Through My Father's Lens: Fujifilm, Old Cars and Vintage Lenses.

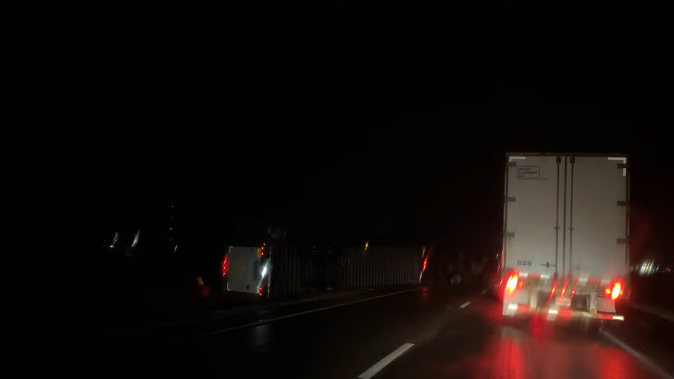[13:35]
It took us quite a bit longer than normal to get home, and you can see that the winds were knocking over semis,
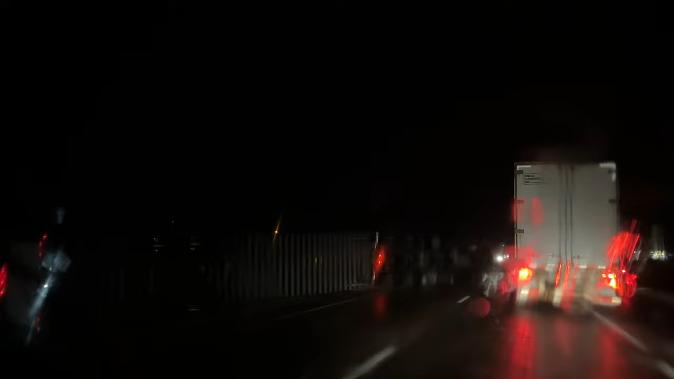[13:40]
which was wild, so we had to drive slow and careful. It was pretty crazy out.